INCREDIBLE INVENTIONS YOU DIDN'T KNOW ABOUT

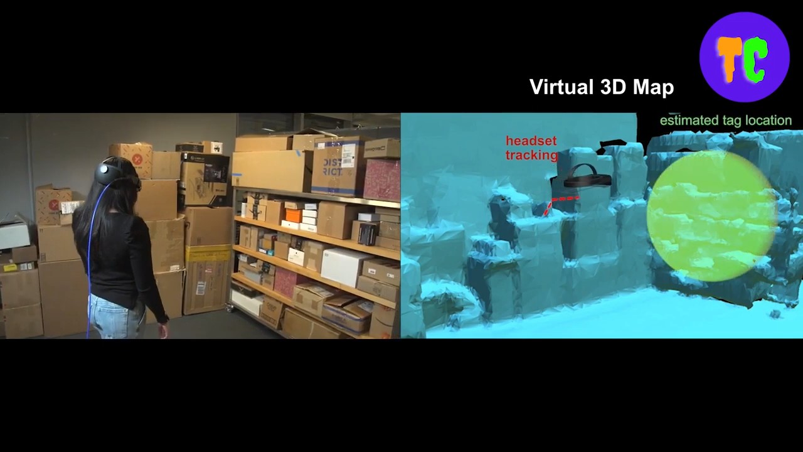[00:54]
It is very accurate that it can locate hidden items with an accuracy of less than a foot.